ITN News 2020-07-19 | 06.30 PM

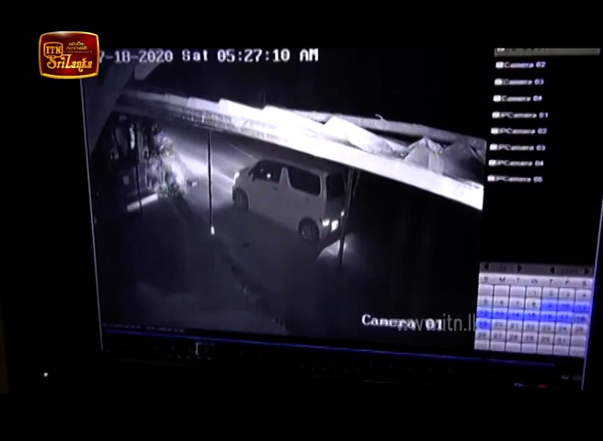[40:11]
මොඩරතේකින් පැමිණි පුද්ගලයෙකු ගණදිවි පිළිමය රැගෙන යන ආකාරයත් මිනිත්තු කිහිපයක් තුලදී නැවතත් එම ස්ථානයේම තැන්පත් කරන ආකාරයත් CCTV දර්ශනවල සටහන්ව තිබෙනවා. සිද්ධිය සම්බන්ධයෙන් පතන දිමුල පොලිසිය වැඩිදුර පරීක්ෂණ පවත්වනවා.